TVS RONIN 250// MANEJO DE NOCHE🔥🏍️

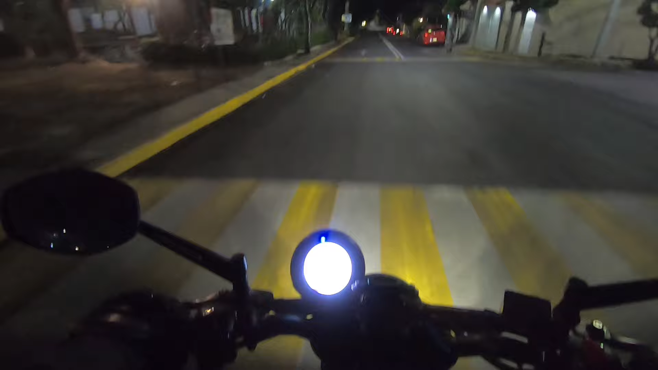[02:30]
si se alcanzan a ver el cambio para que más o menos vean cómo se comportan las luces de noche vamos ahorita vamos ahorita a incorporarnos a periférico
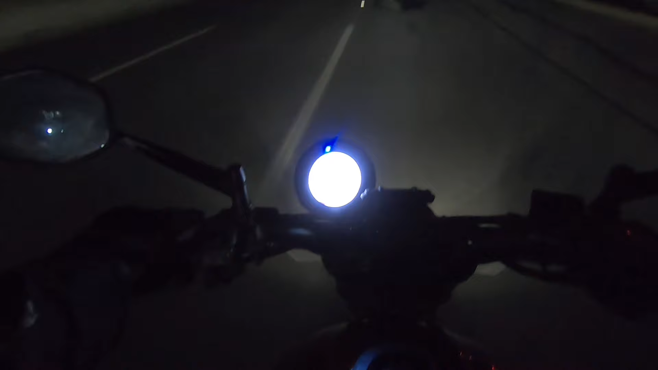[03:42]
ahí va viene aquí a 90 kilómetros